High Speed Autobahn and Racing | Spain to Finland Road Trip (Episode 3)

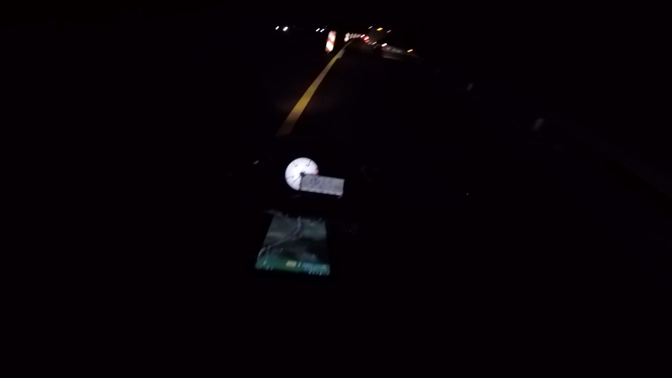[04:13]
There's ginormous traffic jams here. I don't know if there's an accident or something, but luckily I can just pass by.